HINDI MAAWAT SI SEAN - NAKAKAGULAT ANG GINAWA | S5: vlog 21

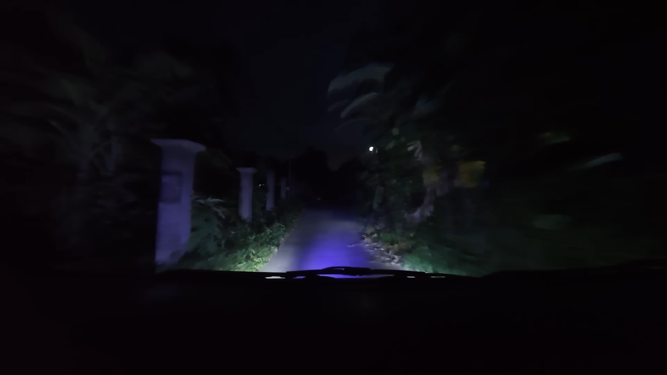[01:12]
Saan tayo dinadala ng dayo, guys, oh? Set up dogs? Ano to? Sobrang sikip!
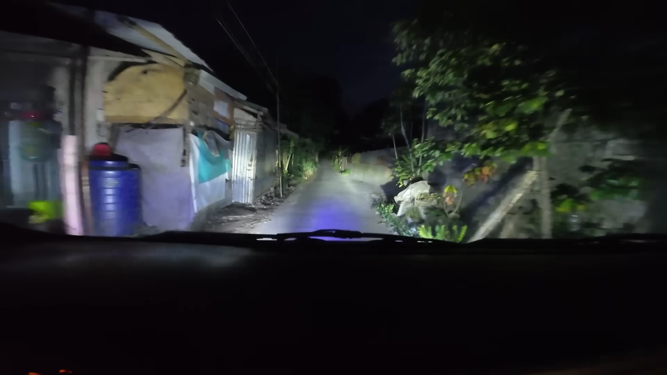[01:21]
Napakaluwag ng daan, ah! Malayo ng bahay. Four-way pa to, ah! Tama ba to, Tops? Tama yan, coach! Parang wala nang tao dito, eh! Tikma lang. Kala mo, pag size tip, umiula yung katawan. Uy! Pag fast break, naging kabayo.